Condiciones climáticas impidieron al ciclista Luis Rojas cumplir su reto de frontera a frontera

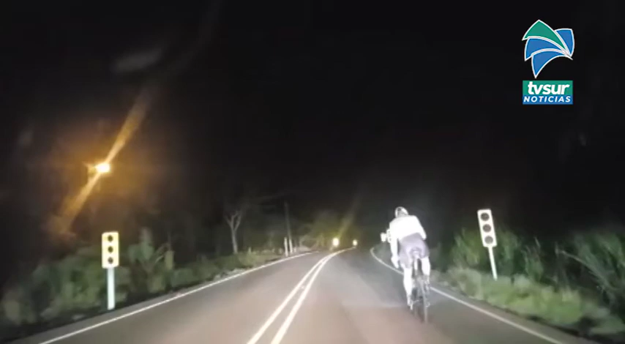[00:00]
Aunque lo intentó por segunda ocasión el ciclista Ruiz Rojas, más conocido como Bebote, no logró cumplir el reto de Frontera a Frontera, actividad que realiza con el fin social.
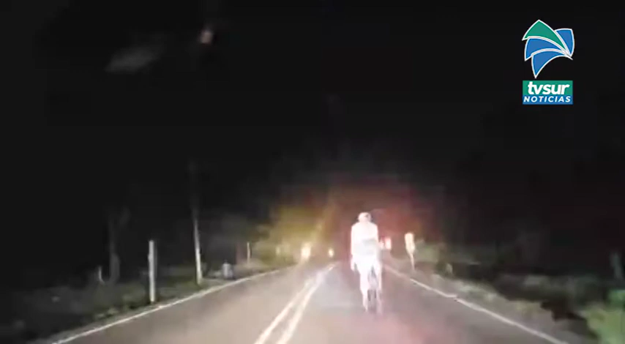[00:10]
El deportista llegó hasta Palmar Norte, donde se tomó la decisión de no continuar debido a las condiciones climáticas, ya que se registró mucha lluvia.
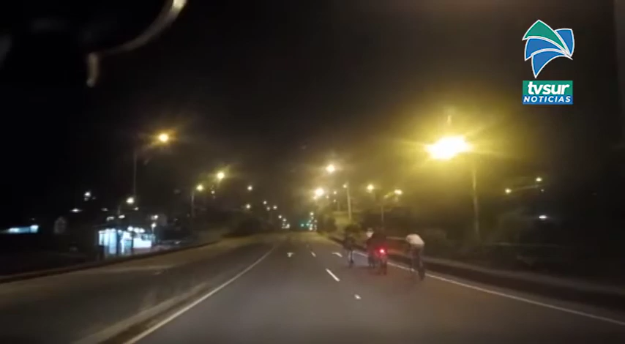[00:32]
En este momento transmitiendo desde el centro de Pérez Celedón. Después de un descanso aproximado de 45 minutos, Luis Rojas Valverde vuelve a carretera,
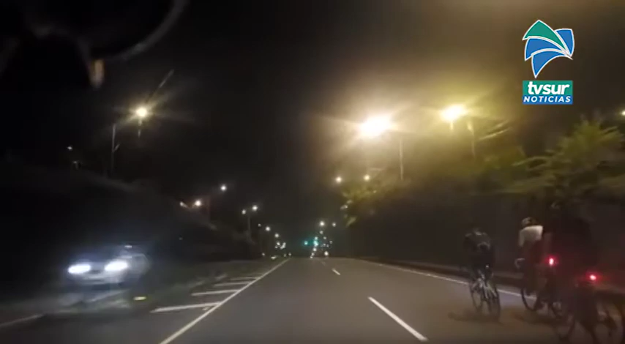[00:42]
vuelve a montarse en su bicicleta para tratar de conseguir el reto de Frontera a Frontera.
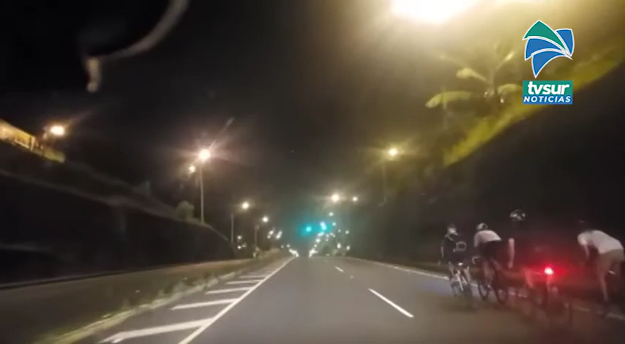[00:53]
En este momento estamos saliendo del centro de Pérez Celedón. Vemos a una gran cantidad de personas que estaban esperando a que Luis se levantara nuevamente y poder seguir con este trayecto de Frontera a Frontera. Gracias a todos los que se están conectando en este momento a nuestra transmisión. Vamos acá escoltando un pequeño pelotón en la zona de Pérez Celedón.